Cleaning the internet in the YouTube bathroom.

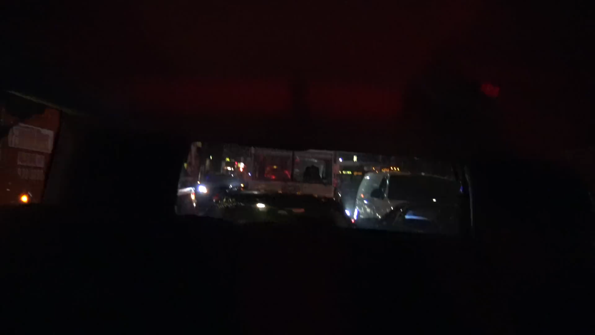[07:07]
My Uber car just got hit by these old people back here. They just totally crashed into him. I don't know what he's gonna do about it. Let's find out.